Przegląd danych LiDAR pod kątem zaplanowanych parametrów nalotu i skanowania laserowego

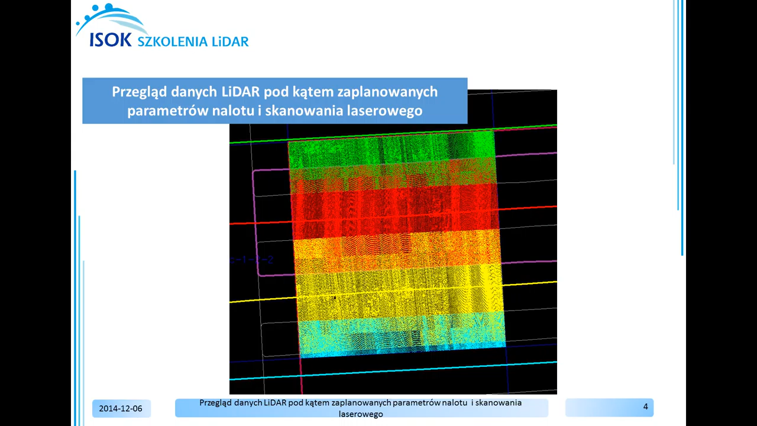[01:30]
Z punktu widzenia użytkownika systemu skanowania laserowego i użytkownika wynikowych danych najważniejszym parametrem jest gęstość chmury punktów na powierzchni terenu. W ramach ćwiczenia zostaną przeanalizowane parametry nalotu i skanowania laserowego oraz zostanie przeprowadzony lokalny pomiar gęstości chmury punktów.
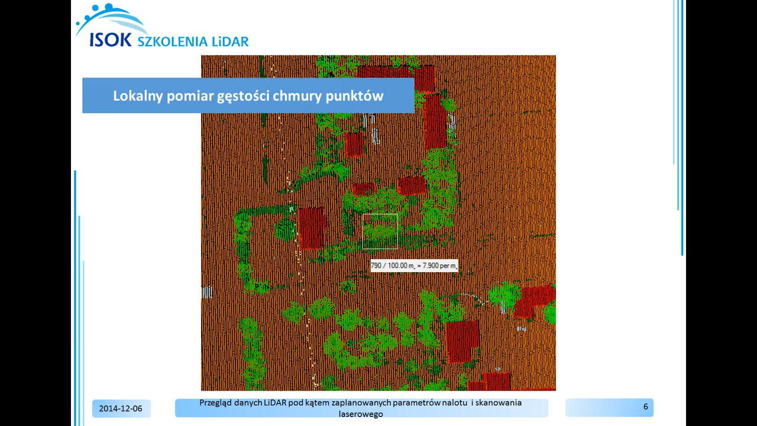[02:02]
od wielkości analizowanej próbki, wskazanego zbioru danych oraz pokrycia terenu.
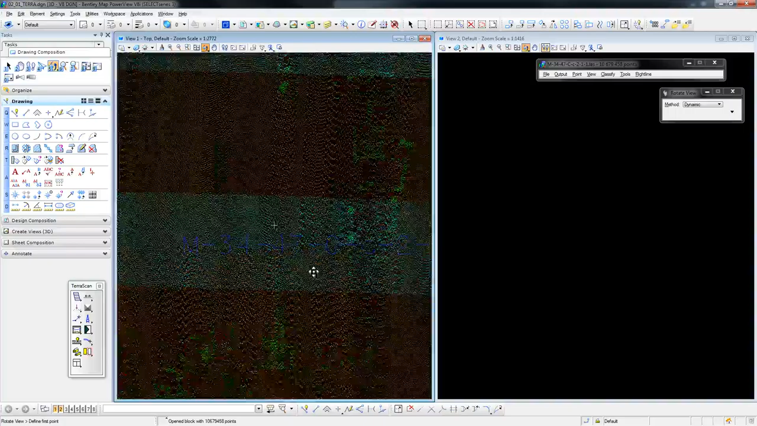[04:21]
Przekręcam lewym klawiszem myszy, przytrzymuję go, natomiast scrollem myszy mogę przybliżać i oddalać widok.
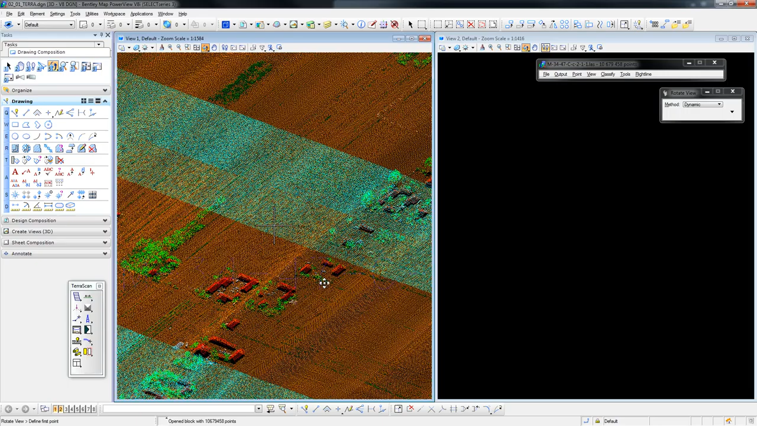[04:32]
Aby ustawić ponownie widok z góry, przytrzymuję tą samą ikonę i wybieram Top View.
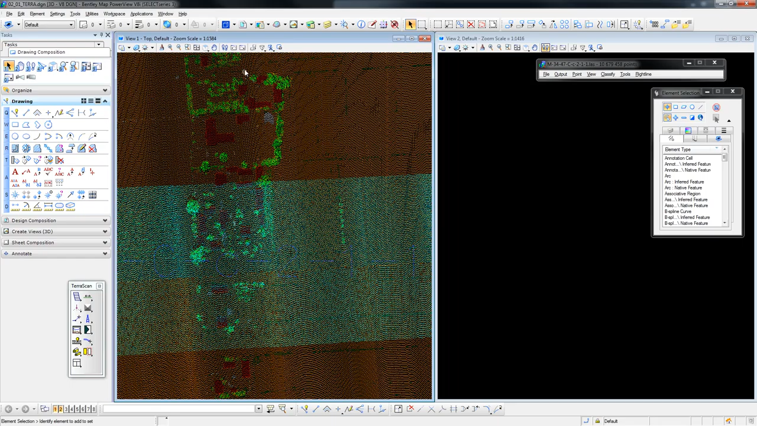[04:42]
Można również wykonać przekrój przez chmurę punktów. Przybliżę się do wybranego miejsca i z okna teraz Scan wybieram Draw Vertical Section. Wskazuję początek przekroju, koniec oraz szerokość, a następnie wskazuję okno drugie do wyświetlenia zadanego przekroju.
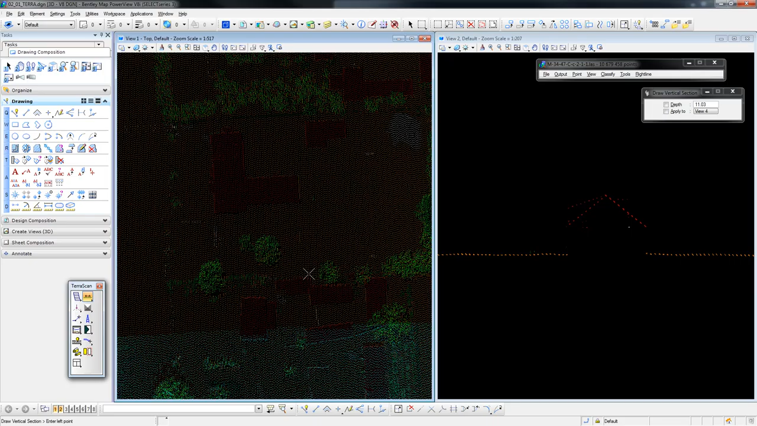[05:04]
Wykonam jeszcze jeden przykładowy przekrój. Został wyświetlony w oknie drugim. Następnie przejdę do kolejnego etapu ćwiczenia, do sprawdzenia przebiegu linii nalotu.
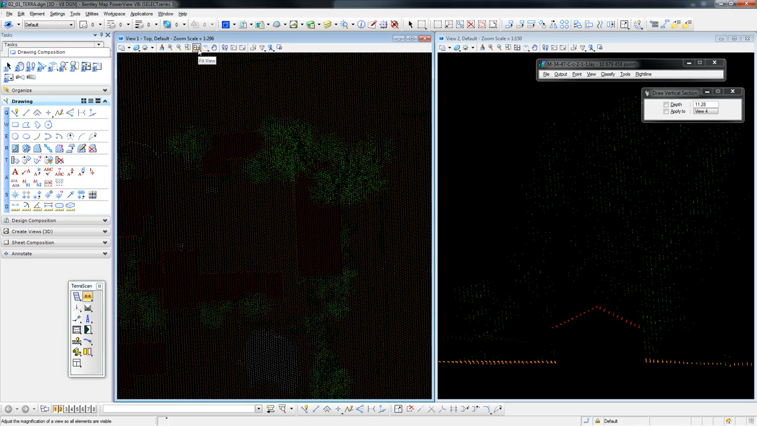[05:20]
Wyświetlę całą zawartość pliku DGN poprzez Feed View w oknie pierwszym. I CTRL-E, menadżer wyświetlania warstw,
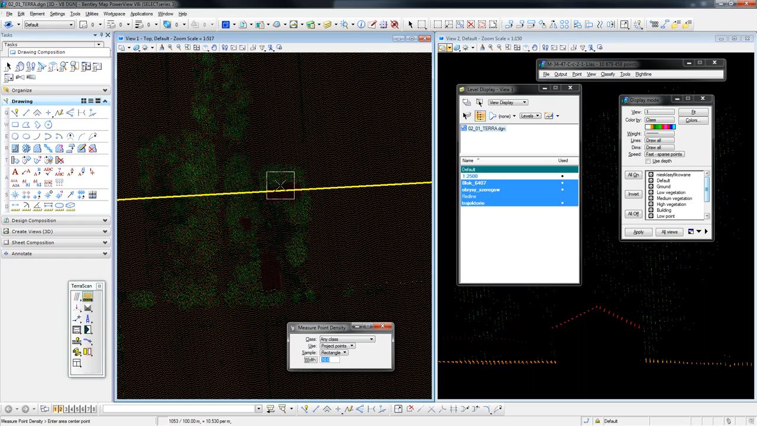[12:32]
Jeżeli wybiorę obszar, gdzie znajduje się roślinność, będzie to dużo wyższa gęstość, ponieważ jest tam różna liczba ech chmury punktów. I jest tutaj w tym przypadku około 10,5 punkta na metr kwadratowy.
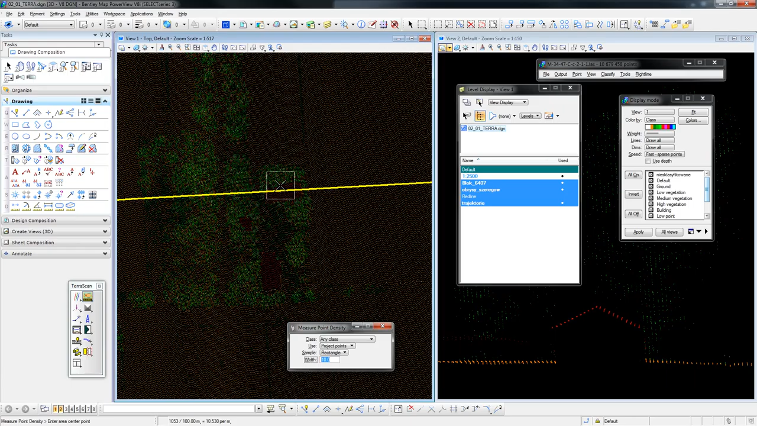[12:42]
Chmurę punktów możemy również wyświetlać według innych atrybutów niż klasyfikacja. W oknie Display Mode możliwe jest do wyboru Color by Elevation. Po kliknięciu Apply zostanie chmura punktów wyświetlona po wysokościach według wysokości bezwzględnych. Po kliknięciu Colors wyświetli się skala barw. Mamy możliwość również wyświetlania chmury punktów według intensywności odbicia.
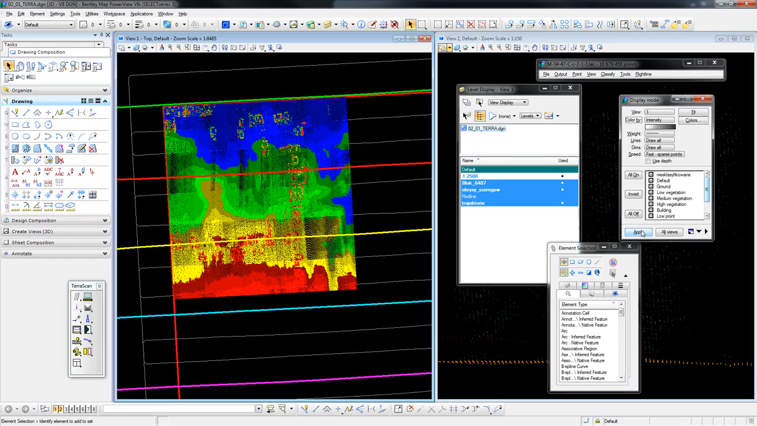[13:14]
Intensity, Apply. Przybliżę się do wybranych miejsc.
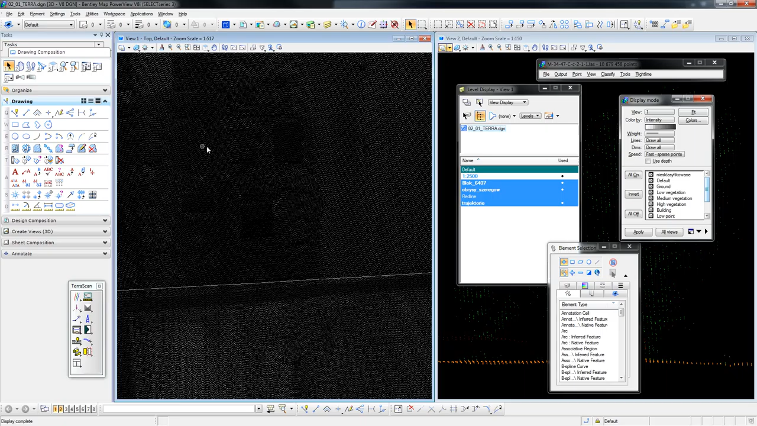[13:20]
Budynki, drogi. Następna funkcja to kolorowanie po echu.
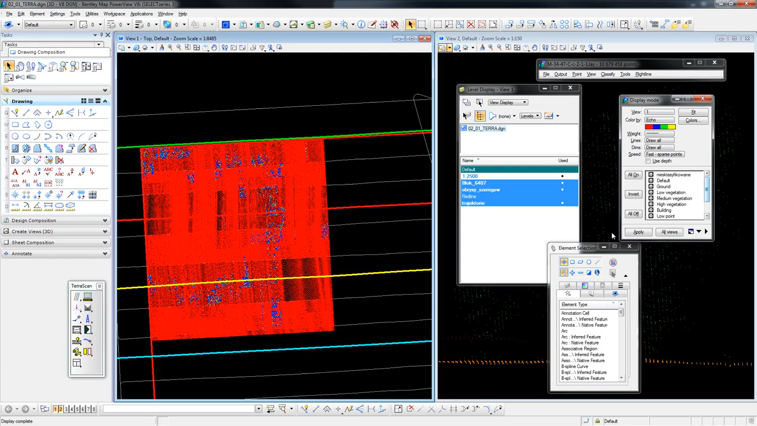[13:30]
I tutaj również zostały wyświetlone, kiedy kliknę na Colors. Wartości według echa.
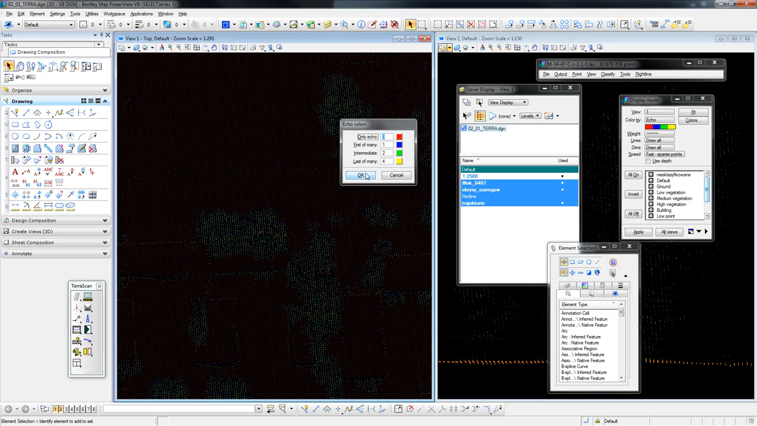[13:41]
Następny sposób wyświetlania, Point Color, czyli pokolorowana chmura punktów ze zdjęć.
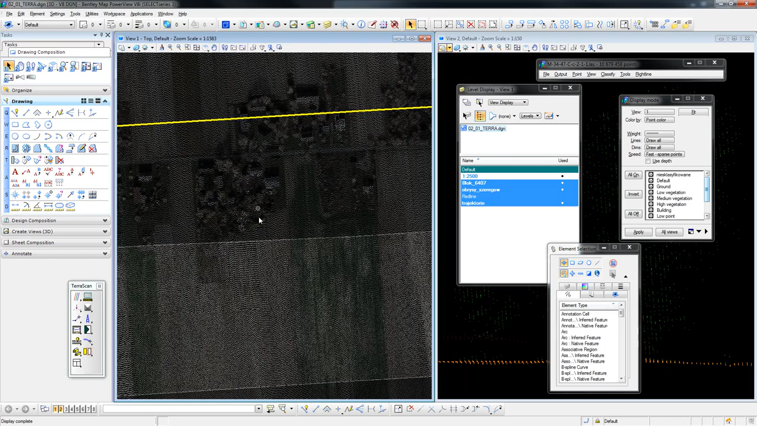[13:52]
Możliwe jest również wyświetlenie chmury punktów według rozkładu kąta skanowania. Należy przeklasyfikować chmurę punktów do zadanych klas konta skanowania. Najpierw wczytam te klasy. Pierwsza ikona w oknie TerazScan przytrzymuje ją. I wybieram Define Classes. Wyświetli się lista aktualnych klas. Wczytam teraz plik z klasami zdefiniowanymi do konta skanowania.
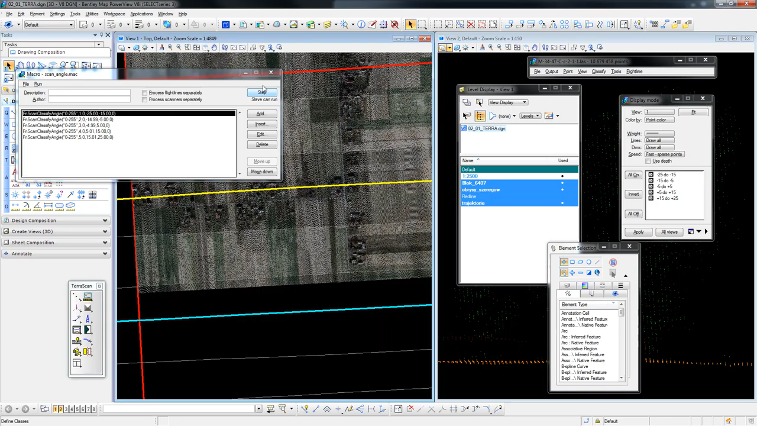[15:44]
Uruchamiam makro poprzez naciśnięcie OK. OK. Otrzymam komunikat, na które klasy zostały przeniesione punkty i w jakiej liczbie. Zamknę komunikat oraz okno makropoleceń i następnie wyświetlę chmurę punktów po klasach. Apply.